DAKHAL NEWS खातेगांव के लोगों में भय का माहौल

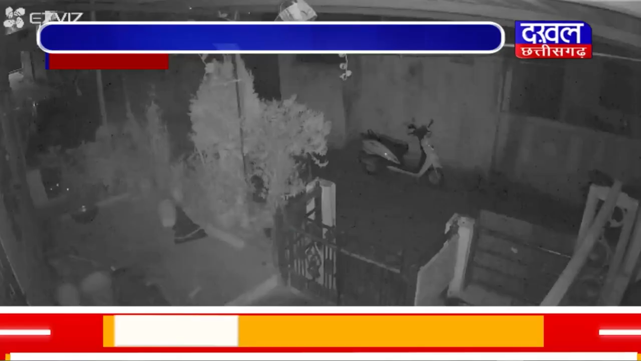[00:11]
देवास चिले के खाते गाउ नगर में चोरों नी रात में मोटर साइकल पर हाथ साफ करने की कोशिश के इस दोरान गाउं के रहने वाले निलेश की चोरों पर नजर पड़ी और
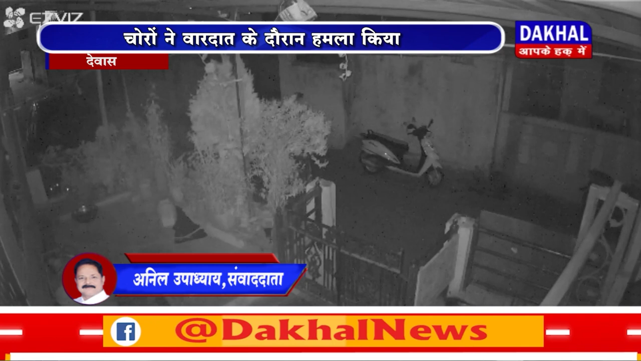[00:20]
निलेश चोरी का विरोथ करने लगे तभी चोरों ने निलेश पर लोहे के पाइप से जानलेव